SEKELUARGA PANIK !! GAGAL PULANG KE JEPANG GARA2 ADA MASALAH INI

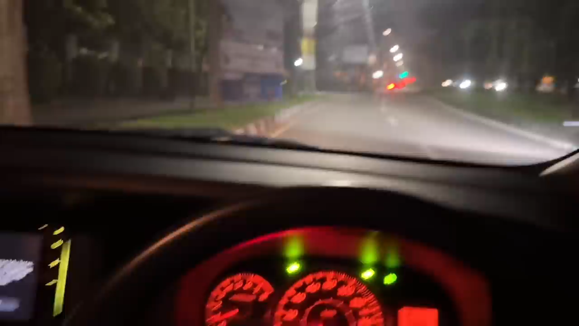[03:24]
Cuman ini kantor polisi Sebelah sana Kalo kita mau makan di kantor polisi Bisa ini
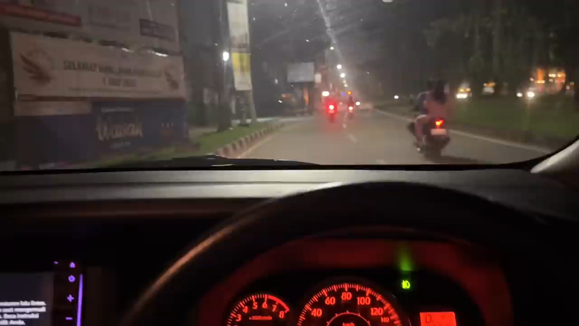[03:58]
enggak Enggak dorong ya Enggak dorong Tapi udah jarang ya Iya jalan gitu kan aneh Aneh banget Tuh Ntar kita Kedepan rumah ini aja Apa itu Kantor polisi Nah sekarang tenanganya baru naik nih Oh karena aja Oh Ini karena aku gak pake seatbelt
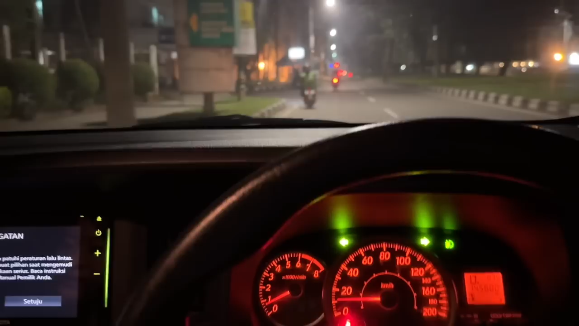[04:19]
Apa-apa Apa-apa Tuh Ini depan polisi tapi gak pake seatbelt Oh iya jangan ya Jangan ya Jangan dulu ya Wahaya nanti Iya Kita pake seatbelt dulu nih Ya ini saya injek
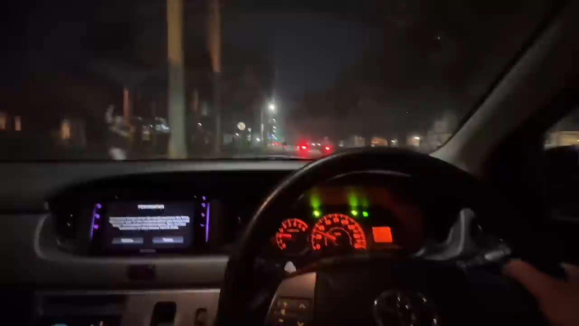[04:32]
nih gak naik ini Cuman 30 Gak mau naik dia Betul Parkir gak boleh gitu Gak boleh parkir Iya Waduh kacau ini kalau gitu Oh ini di Lalang Gorila Hah Bisa jalan ya Bisa jalan ha
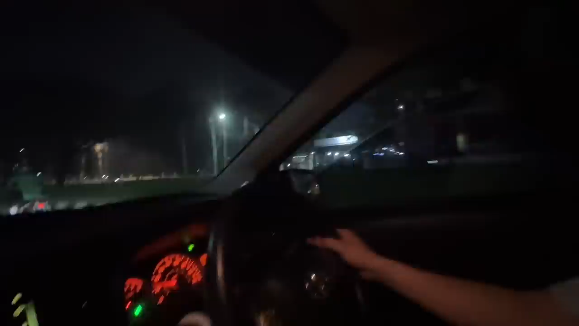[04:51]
Bisa jalan sih ini Tapi mungkin Bundada berhenti gitu ya Gimana mau cobain sampe di hotel Kalo bisa Kalo bisa Kalo bisa Iya Biasa sana dulu ya Ya udah pulang-pulang aja Kalo gitu
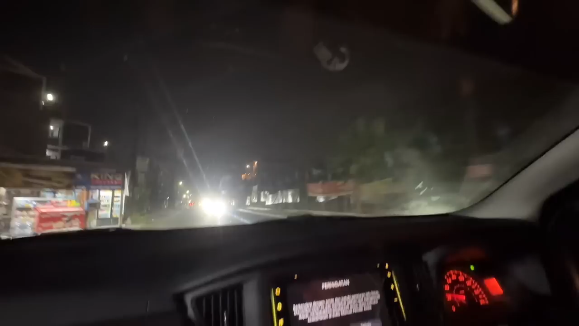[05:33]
Apa Harus kasih jalan ini Agak sekarang giat ya Tapi enggak Dia gak mau naik sayang Oh Sampai kayak gini Iya
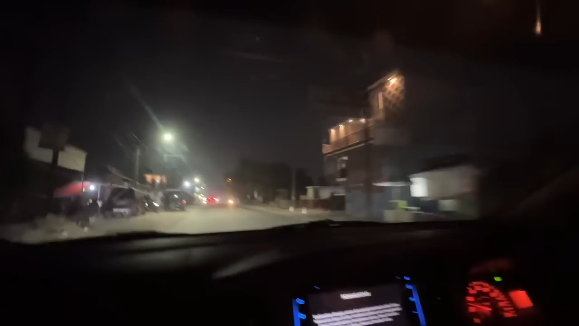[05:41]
tetep gak mau naik Dia Oh 30an ya Sama 30 kecepatannya maksimal Aneh Aneh Terus anginnya masih Kayak kipas angin ya Bener AC nya gak nyala Gak nyala ya Emang sekarang gak dinyalain sih Ini doang Kita dipinggir aja dulu ya Ya pinggir dulu
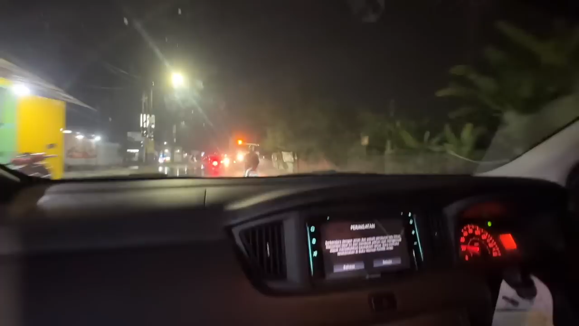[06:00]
Kira ke hotel dulu deh Kalo bisa Kalo bisa Kalo bisa kita ke hotel dulu ini Iya Biar